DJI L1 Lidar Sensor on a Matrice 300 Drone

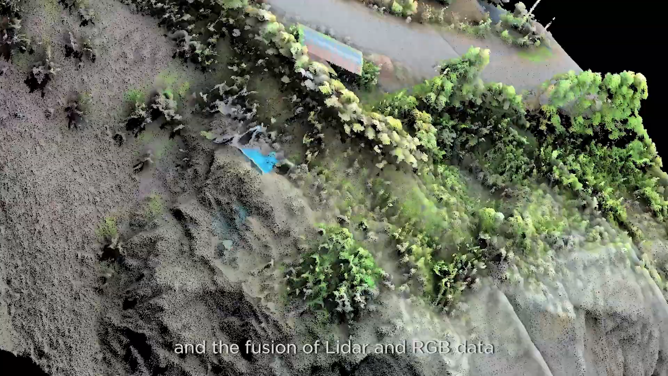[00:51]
and the fusion of LiDAR and RGB data produces effective true-color,
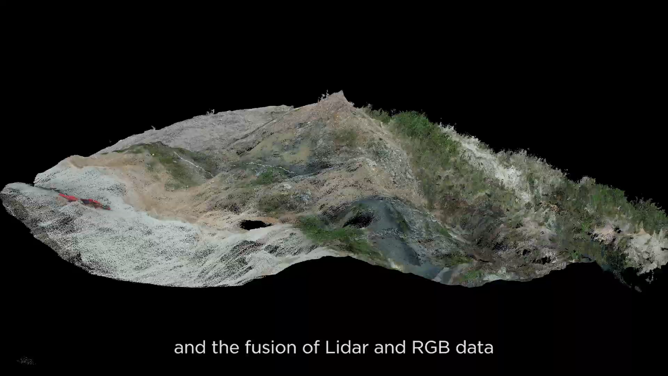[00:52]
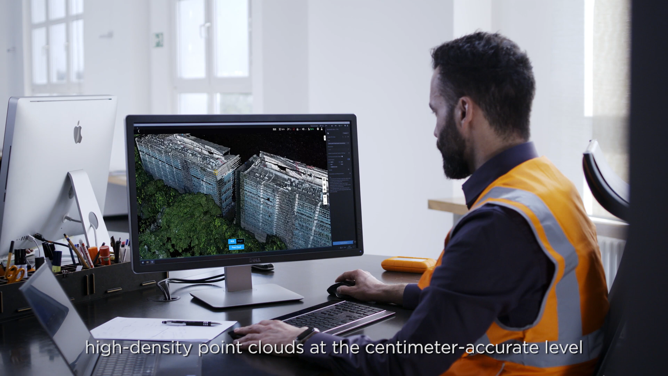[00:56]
high-density point clouds at the centimeter-accurate level.
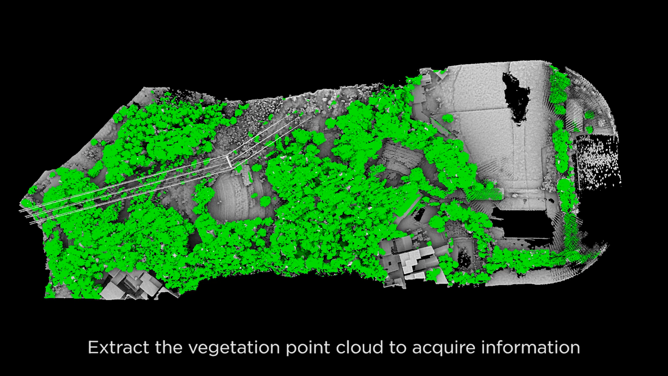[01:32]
canopy width, and height.
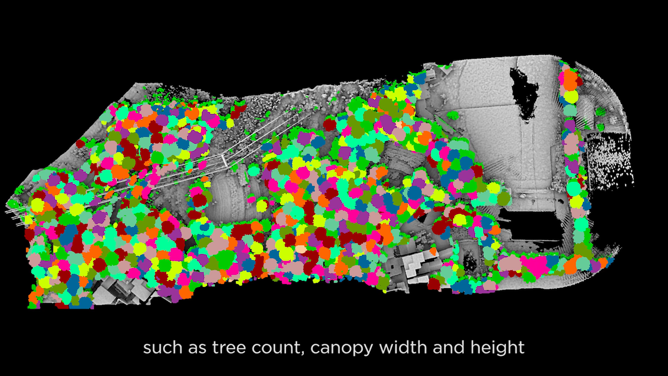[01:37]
The remaining ground surface data can then be used to generate
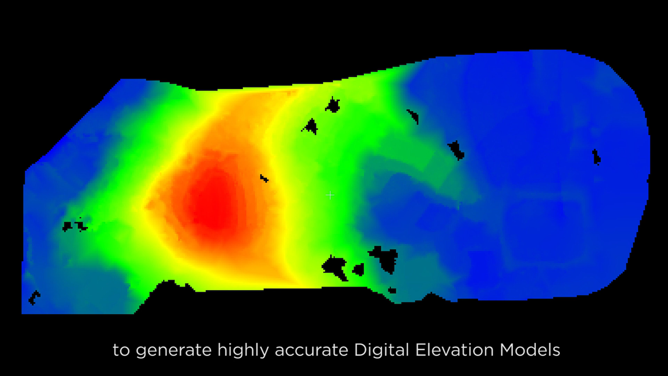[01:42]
highly accurate digital elevation models for topographic maps.